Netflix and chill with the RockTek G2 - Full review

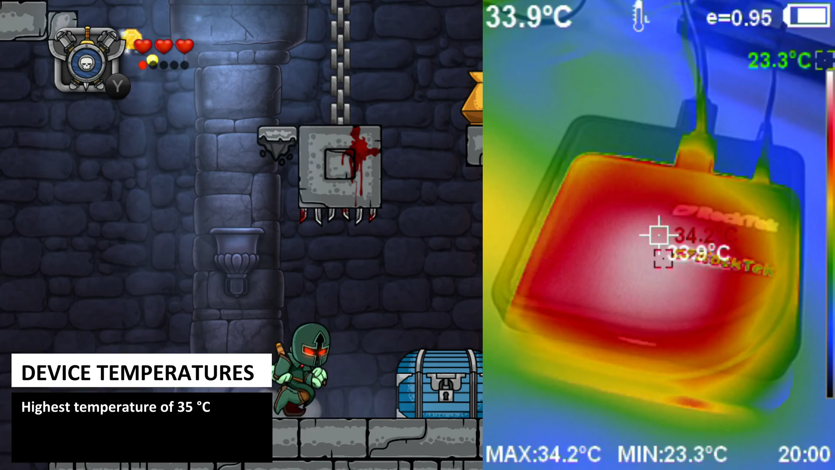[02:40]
On screen: spot 33.9°C, max 34.2°C, min 23.3°C
The G2 is passively cooled so there's no fan and whilst running GeekBench we saw a highest temperature of around 35 degrees centigrade. Very cool.